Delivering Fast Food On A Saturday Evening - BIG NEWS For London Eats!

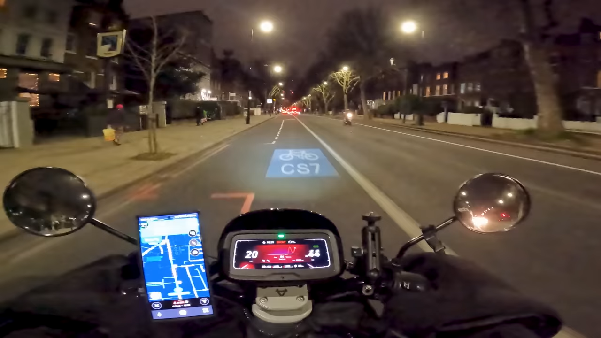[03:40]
I saw a comment on my last upload about bus lanes, and you can ride in any bus lane.
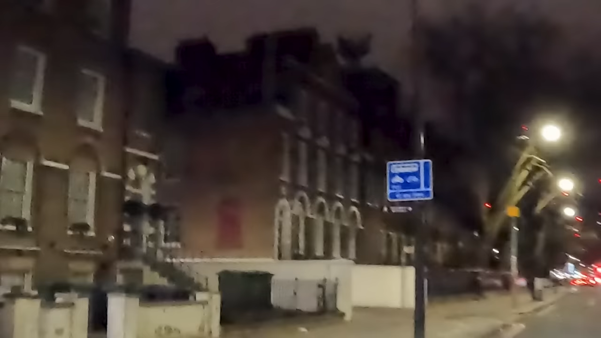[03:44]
But you see that sign up there? That is the sign that you want to look out for. If you don't see that sign of the motorbike inside that box,
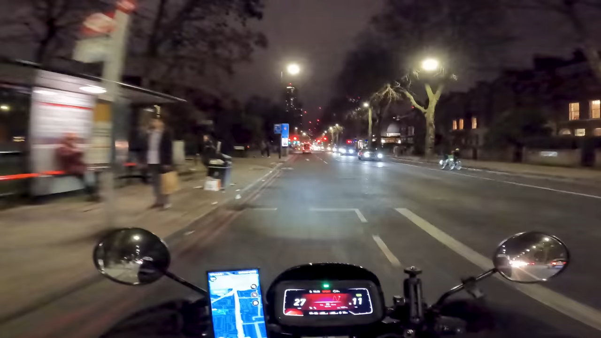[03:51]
that means that you're not permitted to ride in the bus lane. Some people have this perception that you can ride in any bus lane if you're on a motorbike, which is not the case. You've got to be really, really careful when you're reading those signs, especially if you're a new rider.
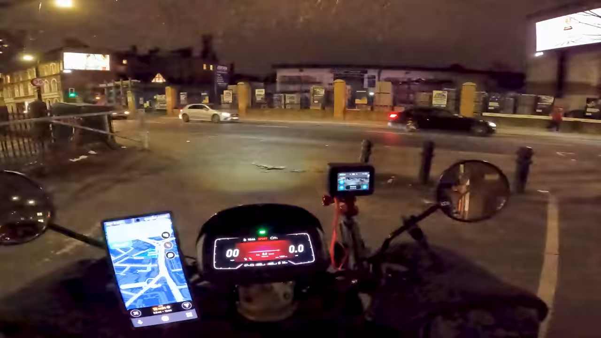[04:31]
Oh, this one's quite far away. 2.5 miles, 13 minutes. However, I think it's the perfect opportunity to get into a time warp. Let's go.
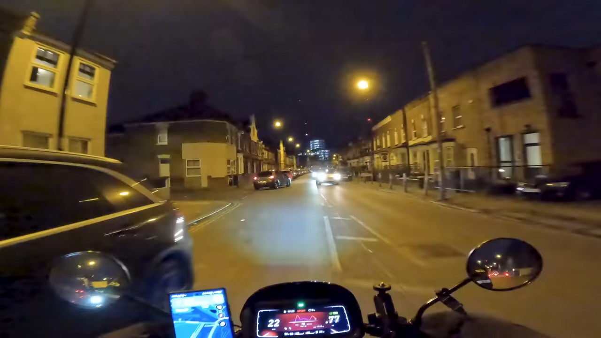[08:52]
Come on, are you being serious? Pulled out and you're doing 12 miles an hour. What happened to him?
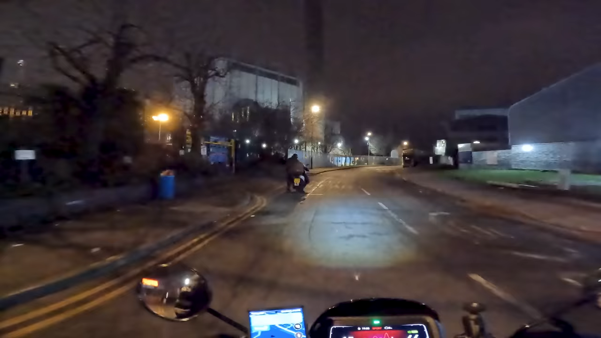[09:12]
Hey, you good, bro? You good? It's all good, yeah? Okay.
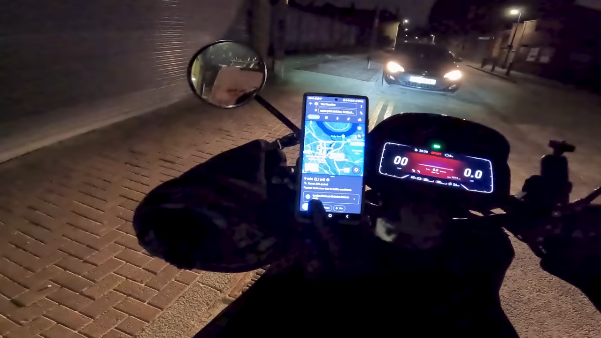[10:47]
2.1 miles away for the pickup.